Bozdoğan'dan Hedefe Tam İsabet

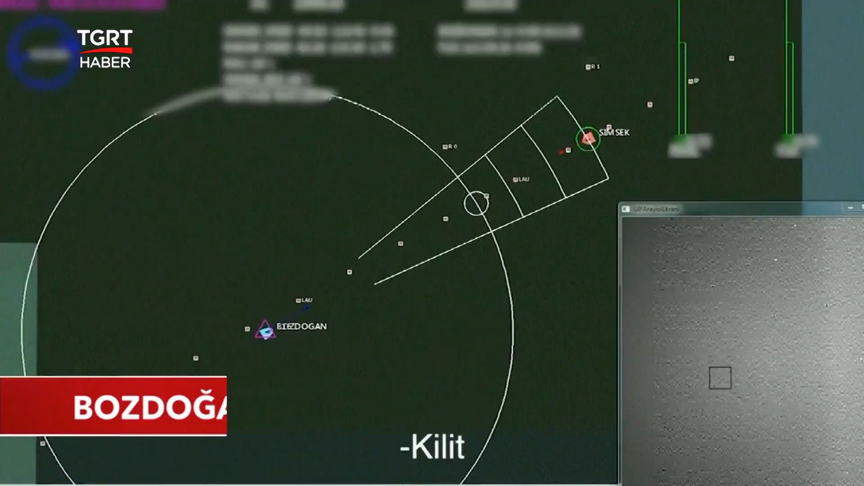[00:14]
Bozluğun füzesi F-16 savaş uçağından ateşlendi ve hedefi tam isabetle vurmayı başardı.